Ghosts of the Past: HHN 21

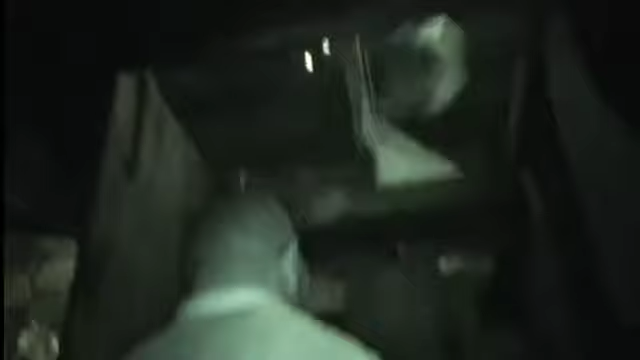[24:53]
So you started in the pirate ship and then progressively made your way into the fort.
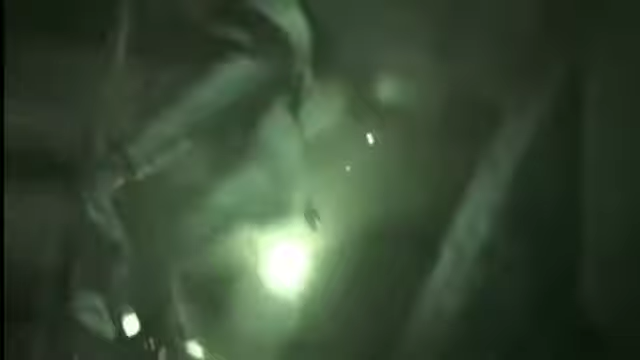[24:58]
But the character design with the light up eyes and everything was so dope.
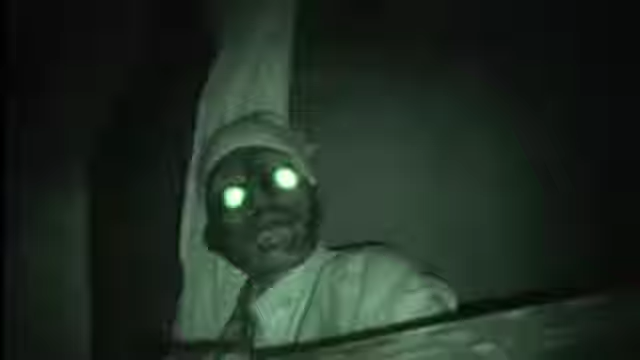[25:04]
Like, look at them, they look cool.
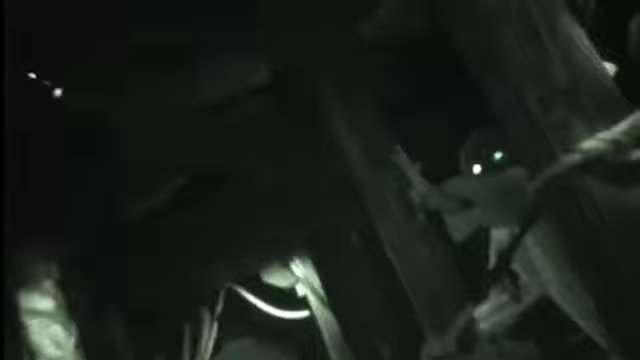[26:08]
Now there's a couple of them on either side of this room.
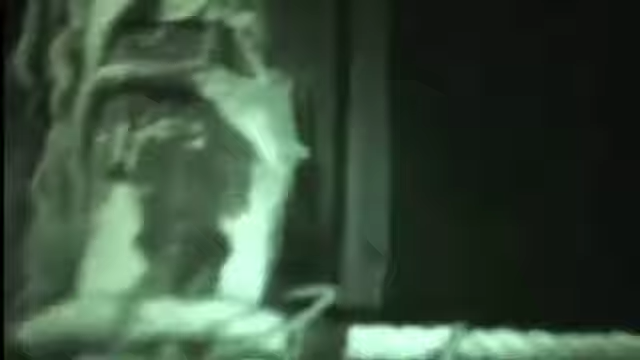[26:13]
Damn, they're like all up in it, making you feel like they're everywhere.
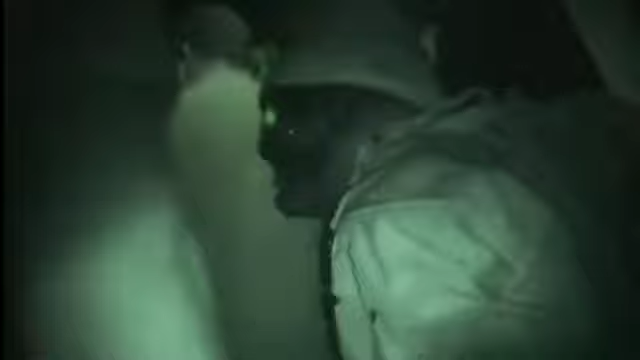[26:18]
In reality, there's only... Oh, shit.
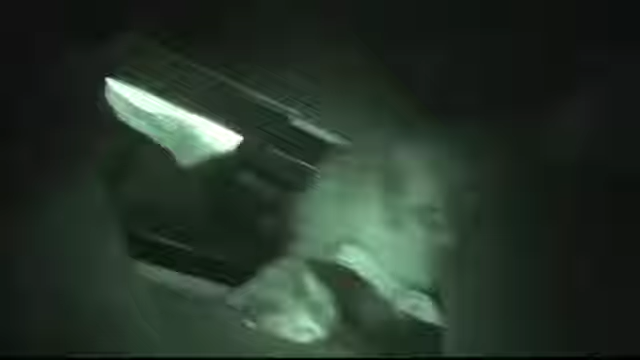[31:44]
Coming out of the wall there after the first room, which I believe was the...
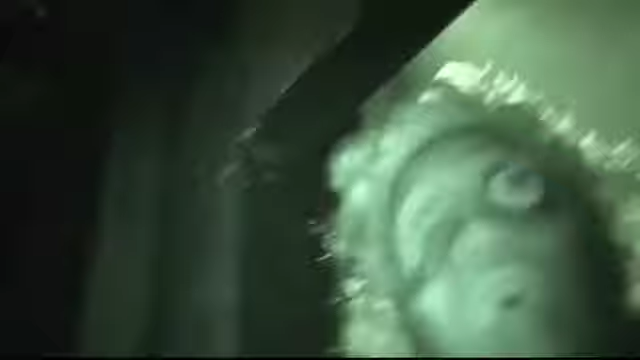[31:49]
Oh, shit. Yeah, it's not Poe, man.
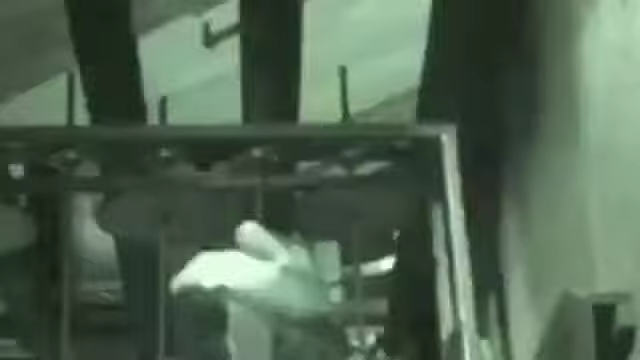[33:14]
And now we are in Saws and Steam,
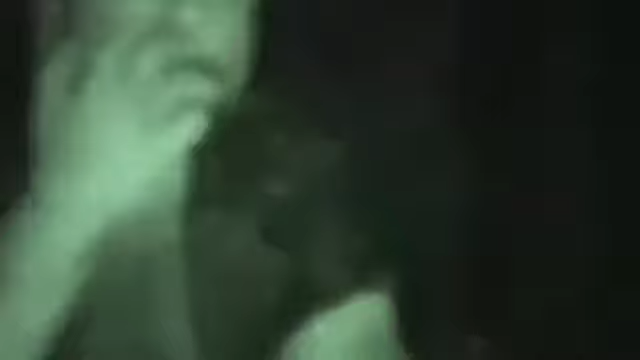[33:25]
which essentially is like this concept that
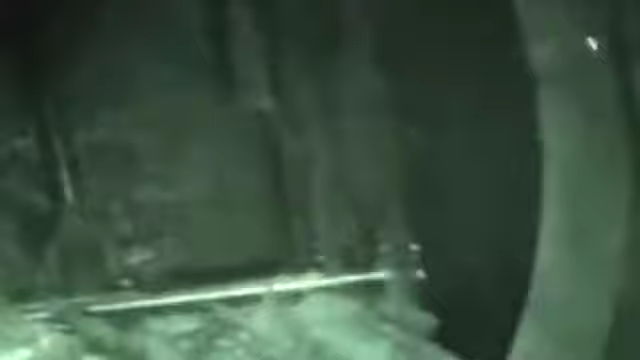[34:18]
Bunch of meat just getting squished.